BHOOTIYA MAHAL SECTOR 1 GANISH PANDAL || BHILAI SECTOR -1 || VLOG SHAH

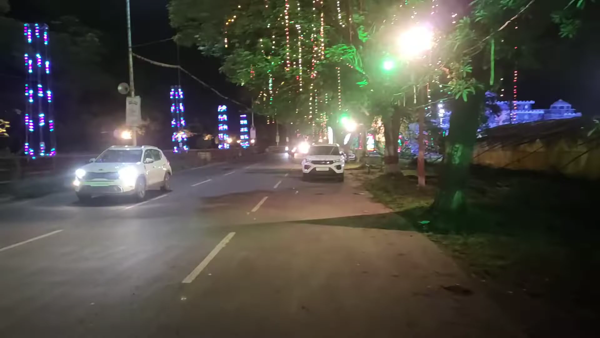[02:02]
चौक बहुत बढ़िया सजा है आप
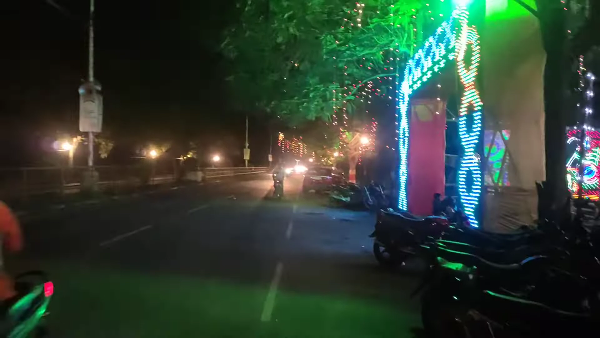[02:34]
और यह है गेट 2 जो इस साट देख रहे हैं सेक्टर साइट सेक्टर रह यह जाता है समझ लो दुरू भी जा सकते हैं इधर से बहुत राष्टा निकलता सेक्टर 4 2 1 सेक्टर 2 3 4 5 6
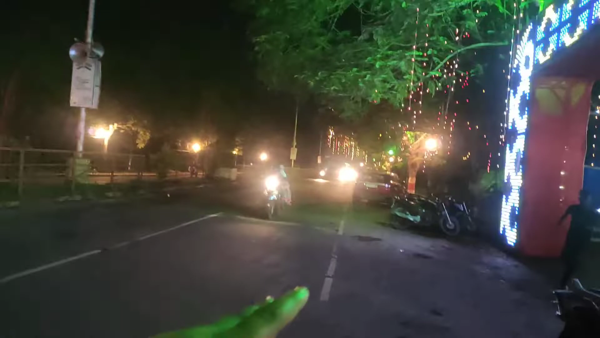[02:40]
8 9 10 सब जाता है और यह सेकंड में गेट है जो सेक्टर 4 से आपकर करेक्ट हो का